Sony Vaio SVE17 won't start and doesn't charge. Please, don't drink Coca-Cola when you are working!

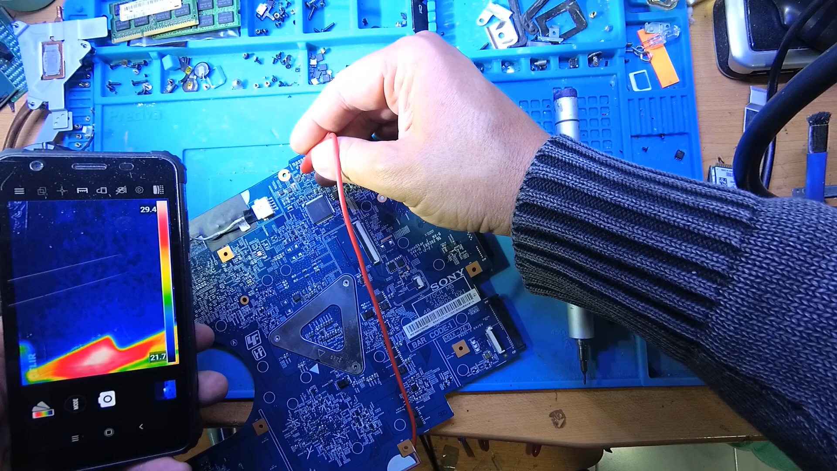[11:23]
we we can see the shortage i'm using my chinese phone with infrared camera and you see yeah